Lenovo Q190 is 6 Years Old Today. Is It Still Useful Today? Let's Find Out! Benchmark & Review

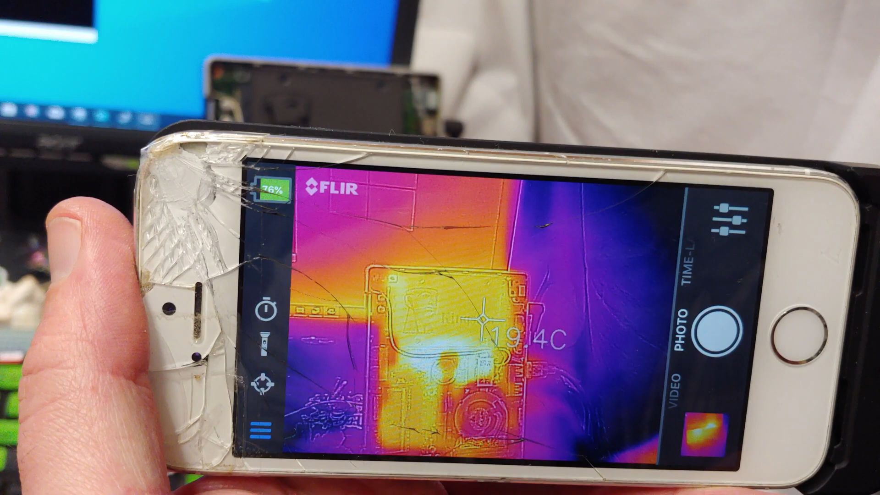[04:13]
The quarter seems like about the only place. The heat pipe and that quarter are the only place that are actually somewhat cool on that thing.
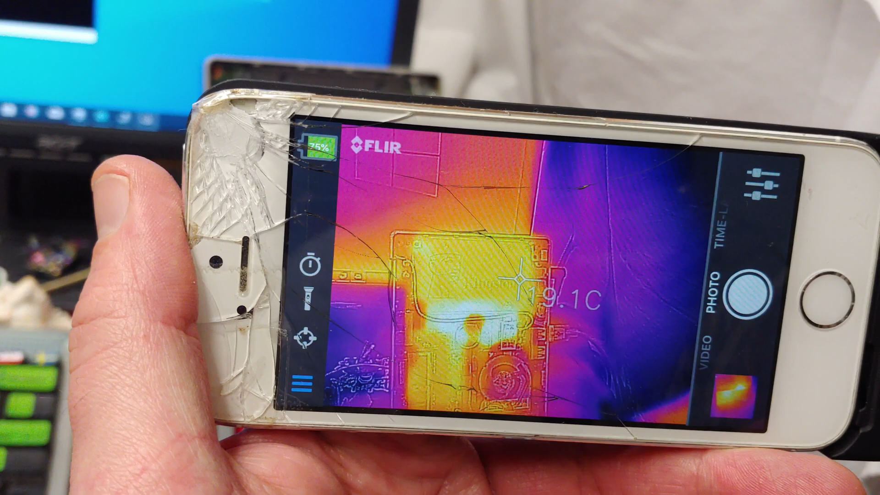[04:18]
On screen: spot 19.1°C
Even the hard drive is much hotter. Huh.
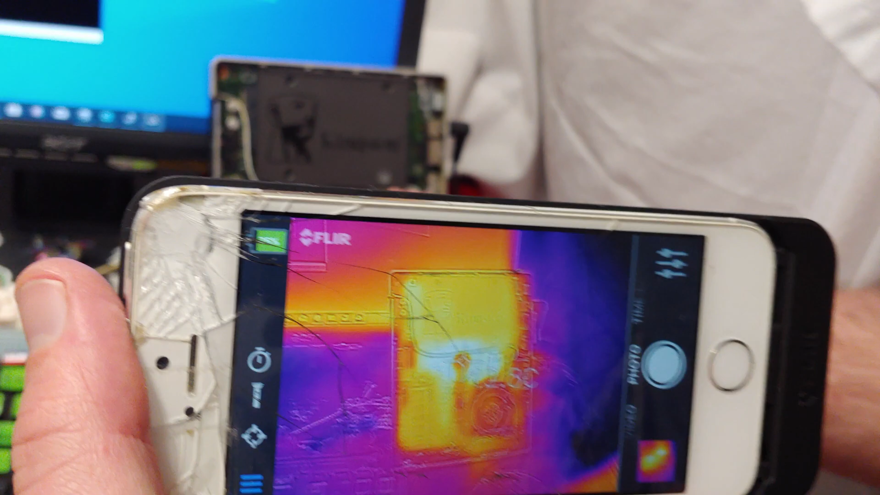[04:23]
Meanwhile, it's hot to the touch. It definitely feels hotter.